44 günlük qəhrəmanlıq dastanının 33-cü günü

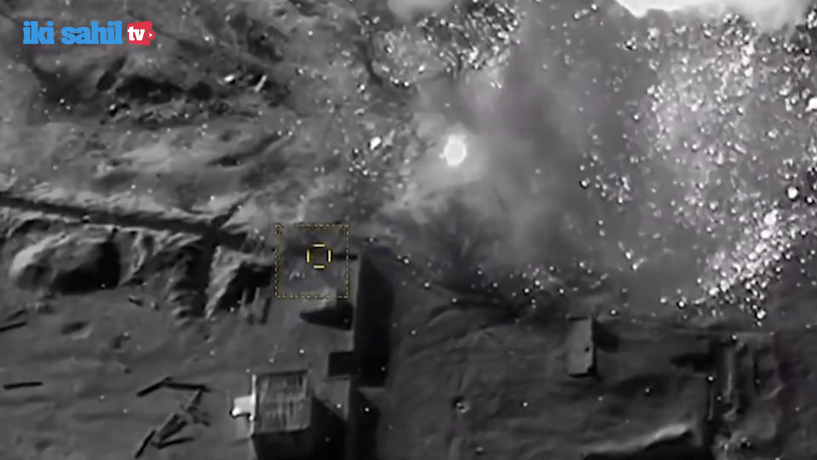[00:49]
14 ədəd müxtəlif tipli topu, bir neçə dayaq məntəqəsi və 6 ədəd avtomobil texnikası məhv edilmişdir.
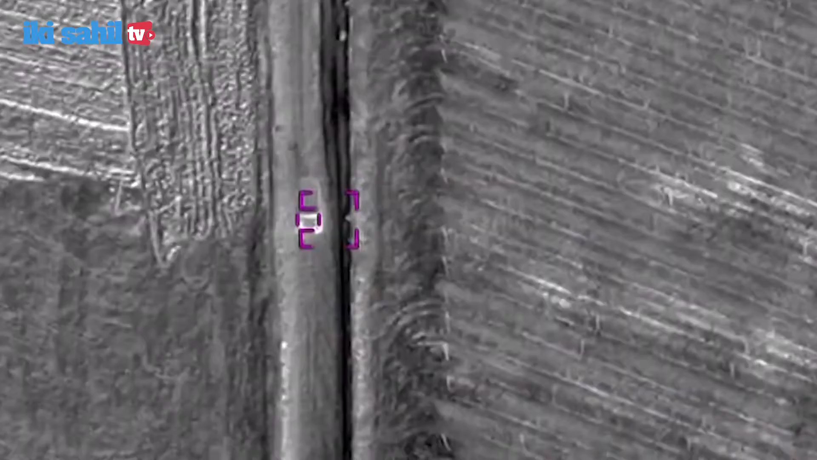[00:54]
Müharibənin 33-cü günü Azərbaycan Müdafiə Nazirliyi Qubadlı rayonunun işğaldan azad olunan Qiyaslı və Sarıyataq kəndlərinin video görüntüsünü yayımlamışdır.